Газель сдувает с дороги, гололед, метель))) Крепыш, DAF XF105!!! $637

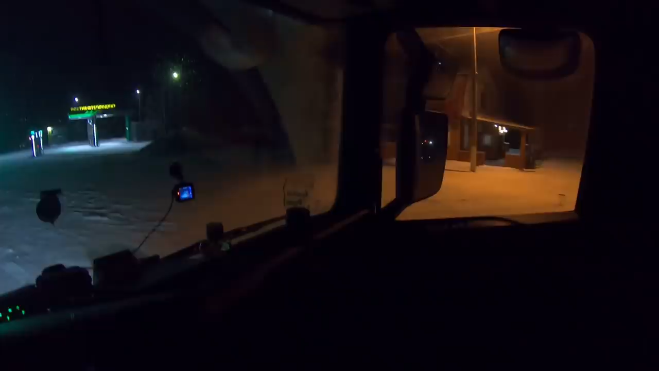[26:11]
А мы дальше на запад. Руслан, чё, трогаемся? Трогайтесь, трогайтесь. Что-то у нас. Успеваем мы выскочить. Чтоб никого не подрезать. Да, успеваем.
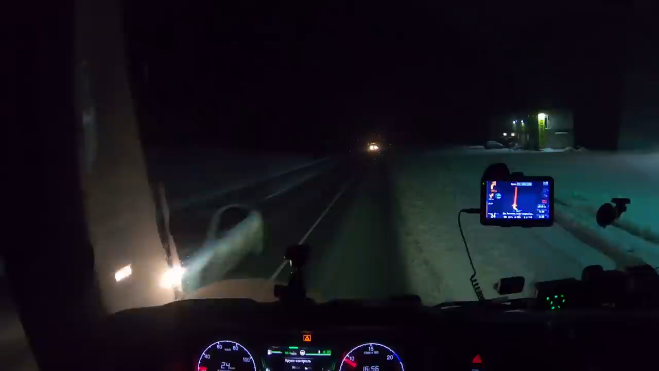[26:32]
Пошёл снег у нас. Стемнело. Да, Вась. 45 квадрат. Поэтому, такое ухудшение у нас погодных условий произошло. Пока мы тут, там постояли, тут постояли, чай попили. Вот. Едем ещё пока по времени только. 5 часов вечера.
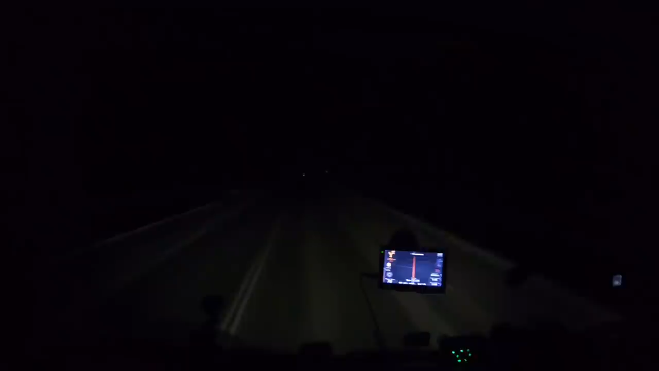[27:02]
Видите, какой снег повалял. Это не есть хорошо. В общем, метёт у нас не переставая. Наверное, мы в этот фронт заехали, который туда, на восток идёт.
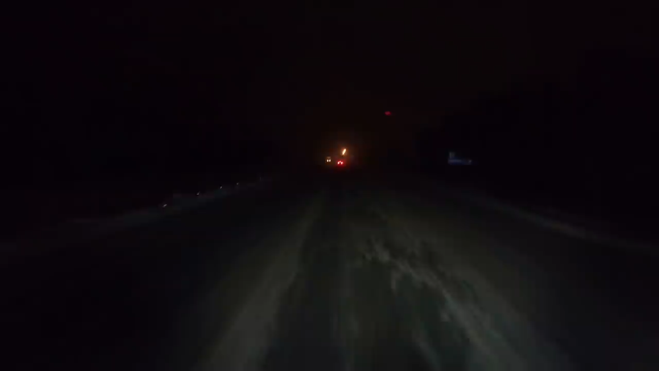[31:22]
Выгрузка у нас в воскресенье. Смотрите, какая метель. Видите, что делается? Это не езда. Поэтому... Едем сейчас, по-моему, здесь перед кольцом сейчас Красный Яр. Или что? Тут какая-то стоянка есть. Заезжаем, становимся.
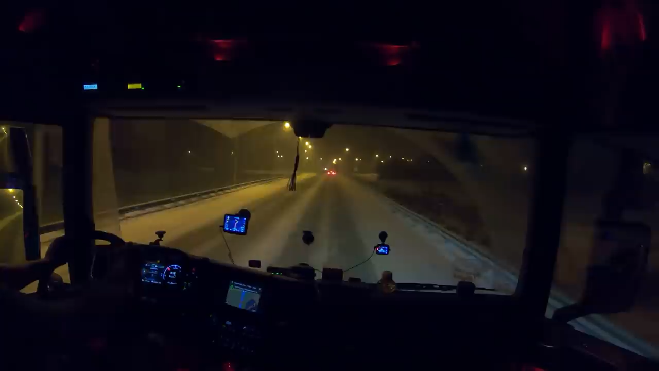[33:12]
Все, кто вот... Ну, до съезда вот на эту, на объездную, так точно была. Смотрите, какой-то снегопад. Спасите, дорогой съезд.
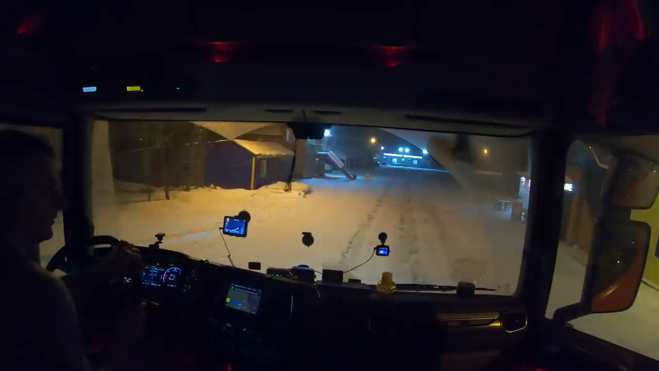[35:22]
За мной тоже машинка заходит. У коллеги такое же мнение, походу, сложилось. Я не знаю, есть тут дорожная сеть, нету. Если нет, наличика заплатим. Вот, смотрите, что делается. Вот, смотри, что я буду здесь.
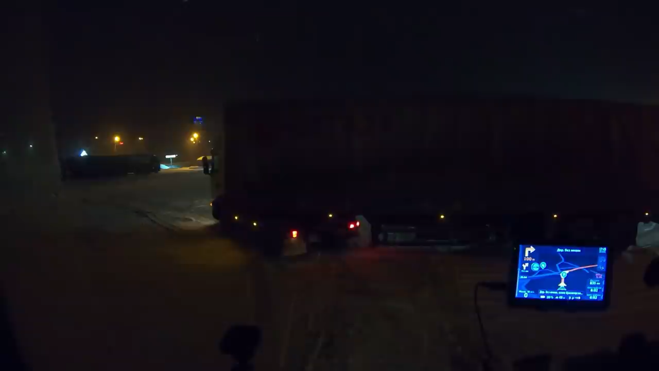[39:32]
Стою пока, габариты не выключаю, чтобы, по-моему, видно было. Переломал ты, братан. Переломал.